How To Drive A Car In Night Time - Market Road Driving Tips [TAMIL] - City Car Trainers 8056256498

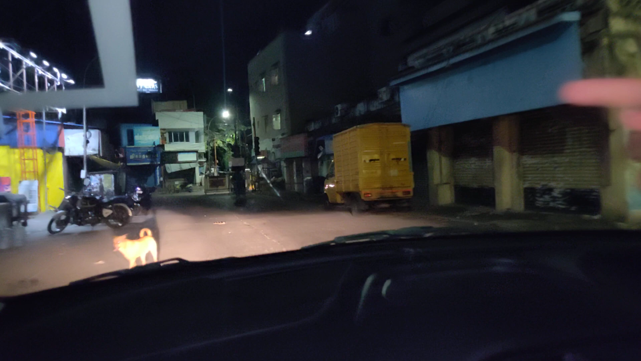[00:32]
But, in the pandemic situation, the market road is closed. So, the market road is free. But, there are two.
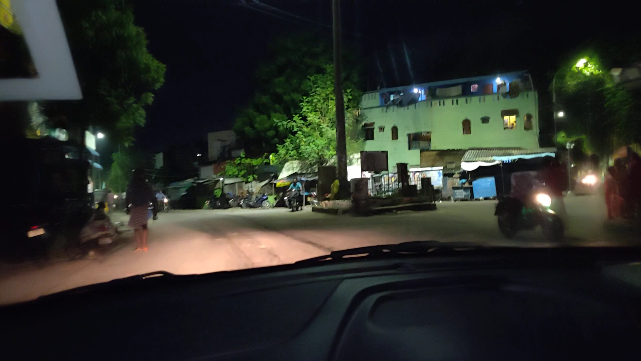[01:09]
There are any vehicles on the left side.
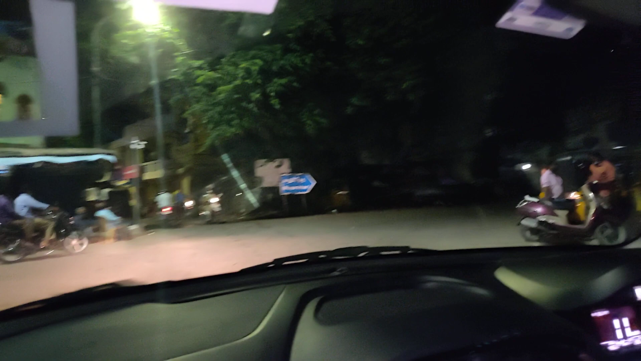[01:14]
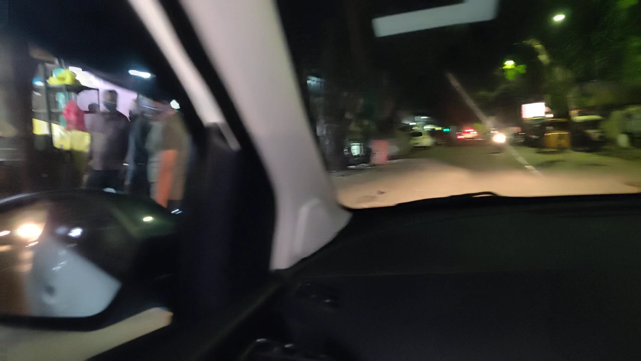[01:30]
Have clear light focus. So, light focus. So, we must adjust right to the right to the right vehicle. So, we will adjust the road properly. Analyze the road properly. So, the road is to analyze the length, width of the road. We must say the circuit.
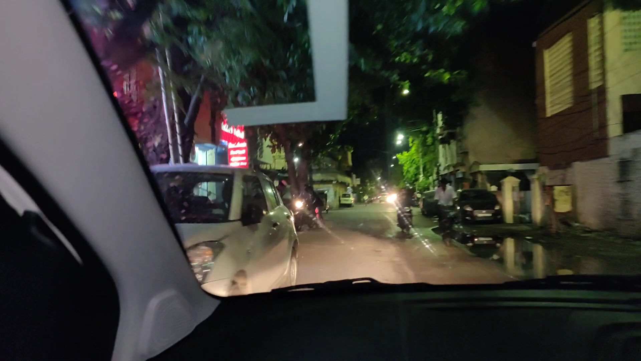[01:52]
So, we need to focus the left and distance. So, you need to adjust the left and the right. So, how the road will divert and cut right on to the right. Adjustment for other vehicles. So left and right vehicles, side vehicles, all vehicles can be adjusted correctly.
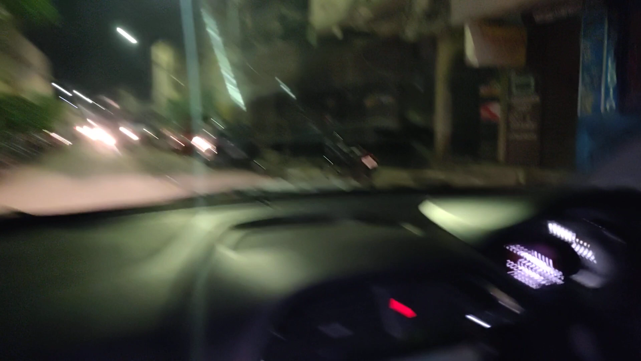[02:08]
And when you look at the adjustment, speed control as well as steering control. So far he is moving on second gear and third gear.
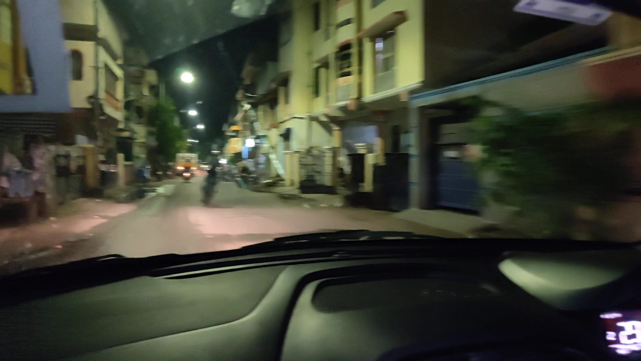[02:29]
So steering control is important. Reduced speed drive.
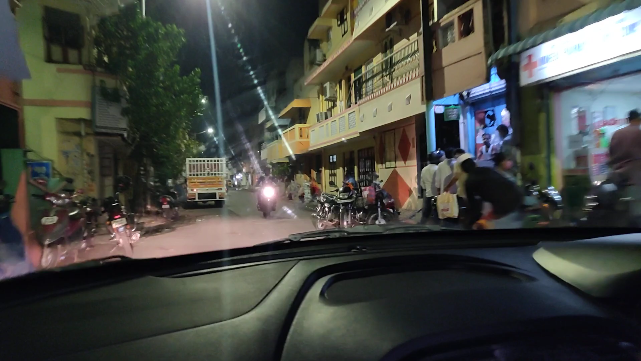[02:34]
A market road, a beginner or experienced. So 2-wheelers, 4-wheelers.
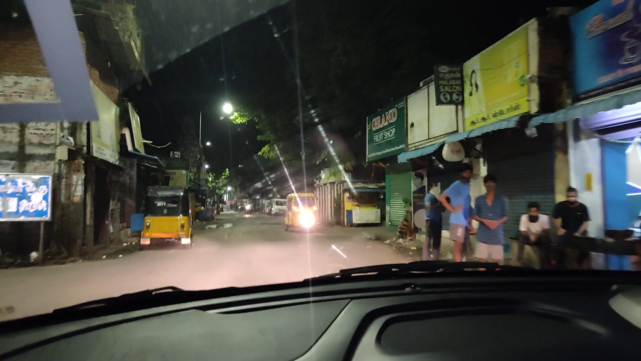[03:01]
We can slow slow and analyze the flow. Junction right. So in these junctions, we focus on the left and right. Then we have to make it as a wide right. Here. If you look at the left and right focus.
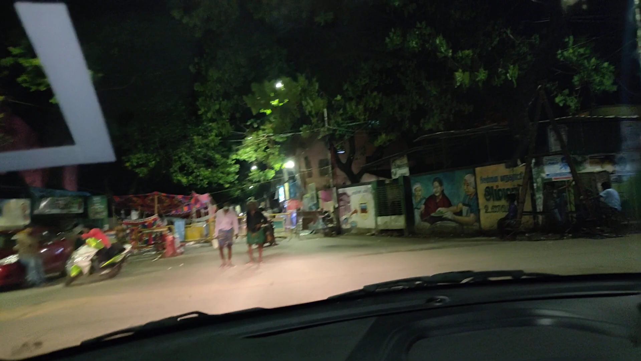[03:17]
So vehicles have to flow path. He has to make a turn. So gradually move. So again gradually he has to straight the vehicle.